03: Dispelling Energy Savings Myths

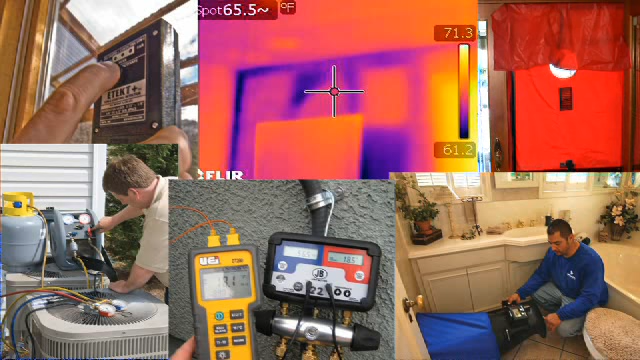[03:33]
On screen: spot 65.5°F
use a capture hood to measure airflow from your heating system to each room, use an infrared camera to assess the performance of insulation. That's a home performance contractor's job.